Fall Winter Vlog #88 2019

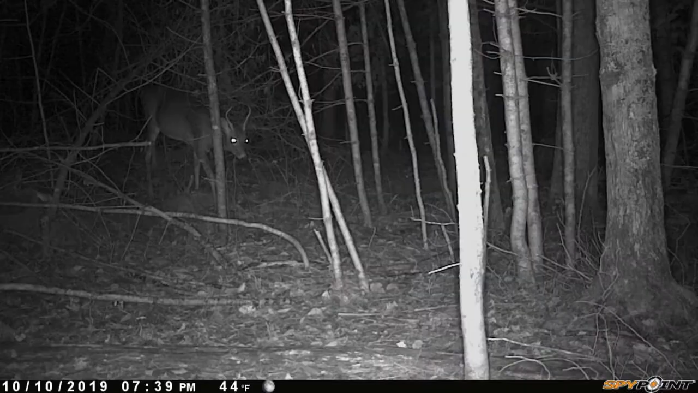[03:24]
This is a cow horn spike that recently came into our sight area.